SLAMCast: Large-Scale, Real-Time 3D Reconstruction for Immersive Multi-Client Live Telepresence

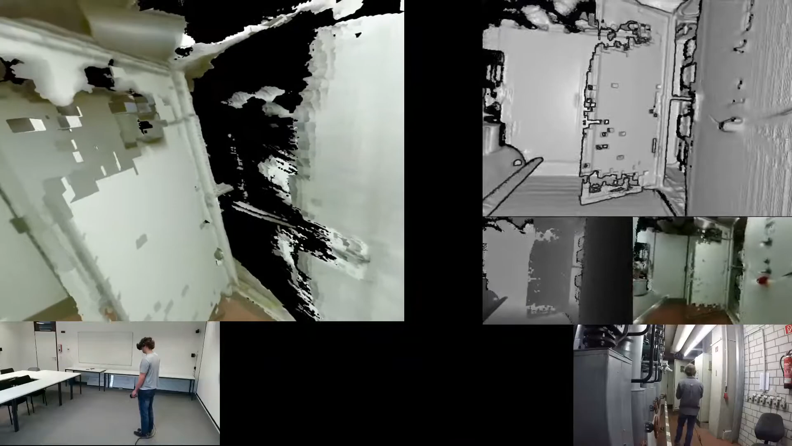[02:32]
I'm scanning. I have a hard time making out the details, which is why I'm going to bring up my in-depth view.
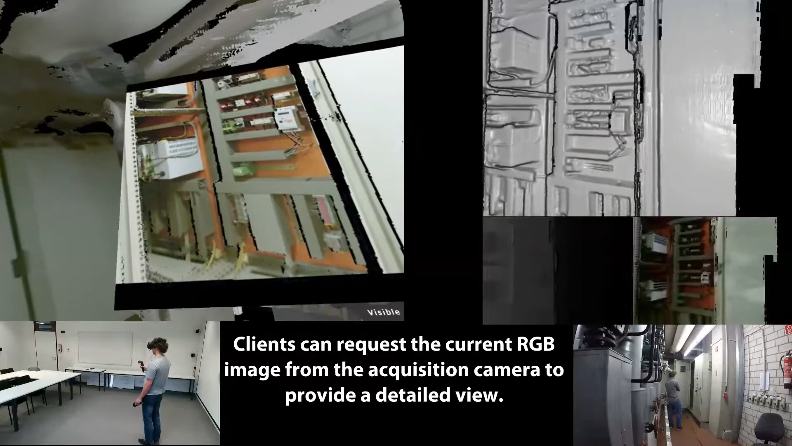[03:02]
But from the flux of it, our electrical components are fine.